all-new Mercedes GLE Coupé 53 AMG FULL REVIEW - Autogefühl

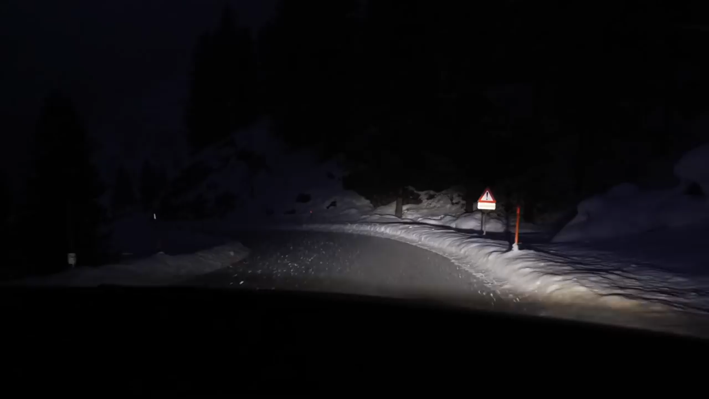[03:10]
And those multi-beam LED lights, they can also save some of the spots. For example,
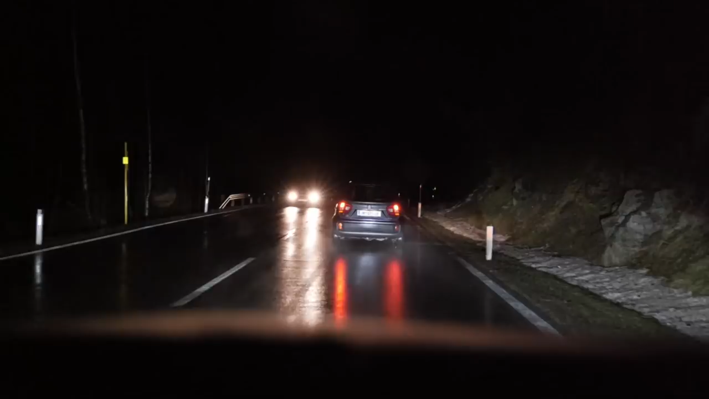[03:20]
when you are behind a car that actually those spots are left out so you can drive with high-beam on yet not blinding any. We also have a white car here on location for the 53 AMG.